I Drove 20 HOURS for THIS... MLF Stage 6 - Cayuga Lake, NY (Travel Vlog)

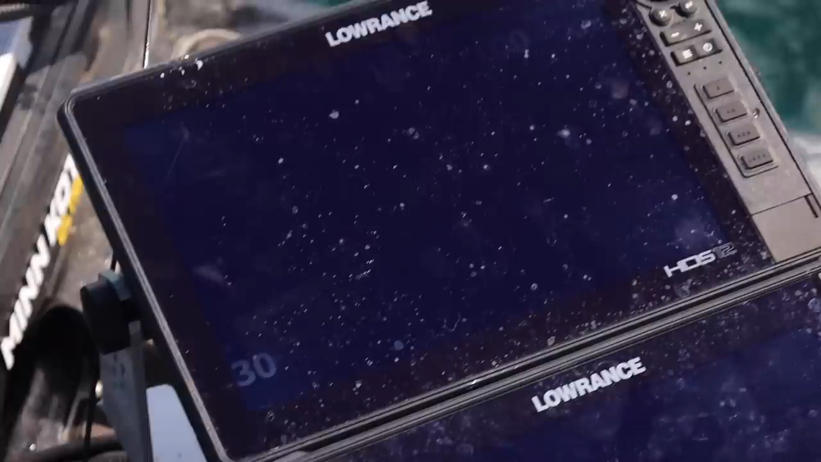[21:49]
Look at them sitting on the edge of it. Y'all watch it go down. Ready? My bait's about to go down.
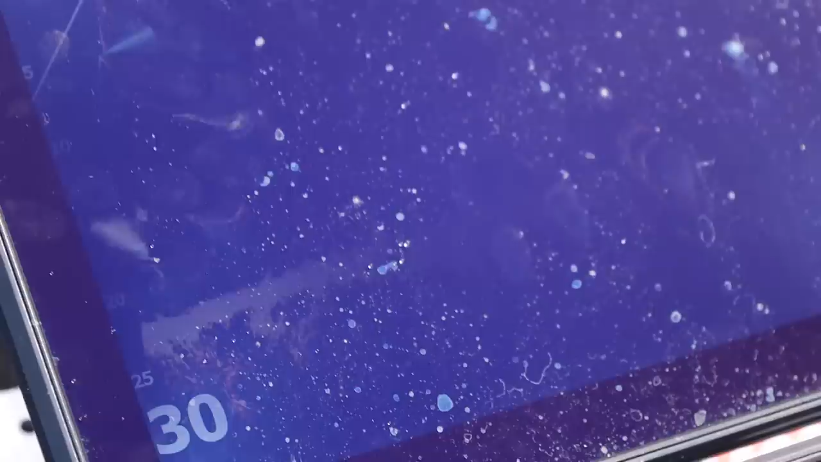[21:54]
There goes my bait. There goes my bait.
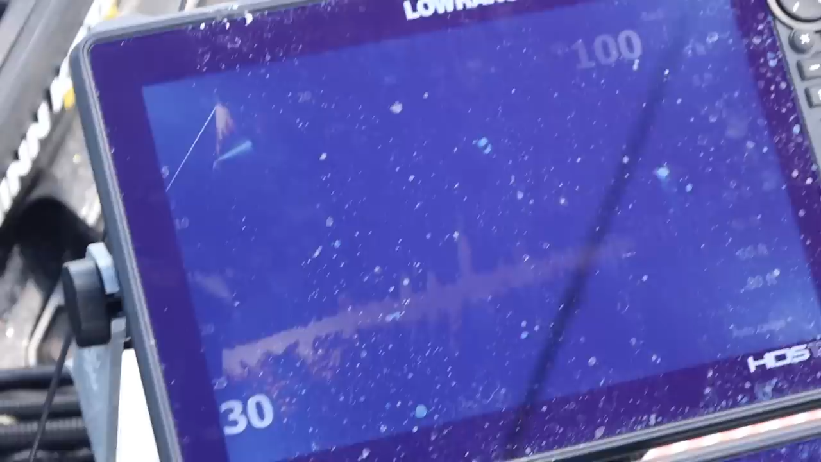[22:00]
And here comes some smallmouth. And there it goes.
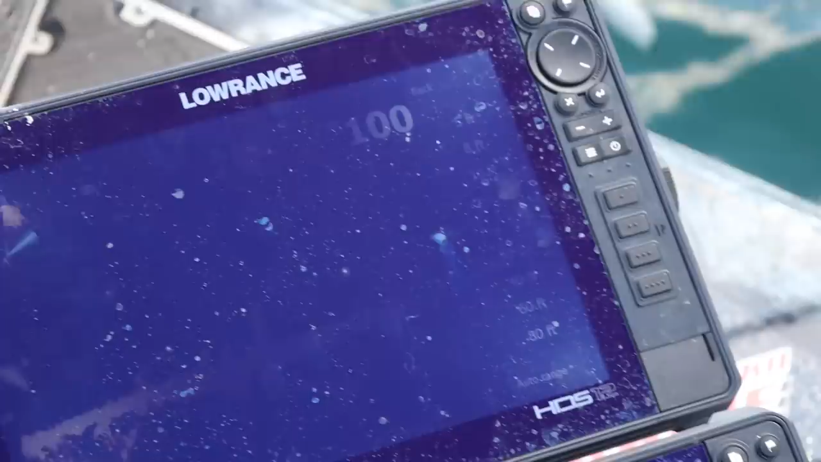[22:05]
Is that not crazy? I mean,